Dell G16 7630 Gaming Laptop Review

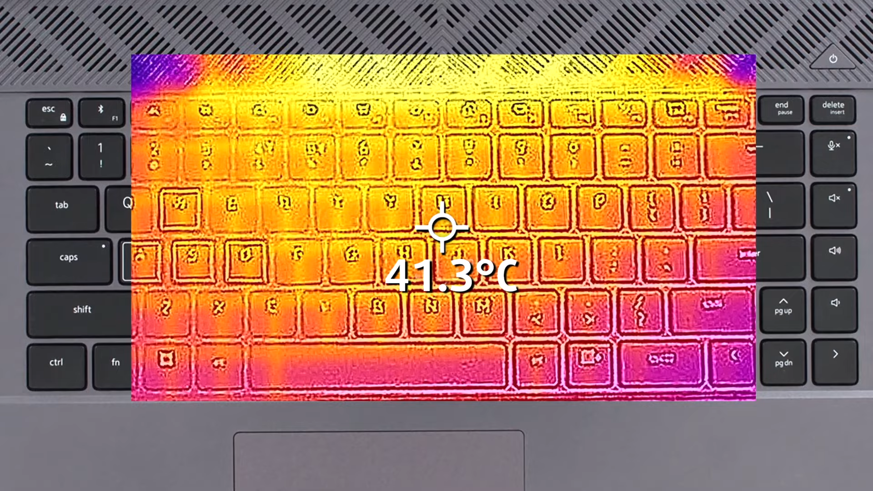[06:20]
On screen: spot 41.3°C
However, the grill that's on top can reach higher temperatures of nearly 50 degrees Celsius.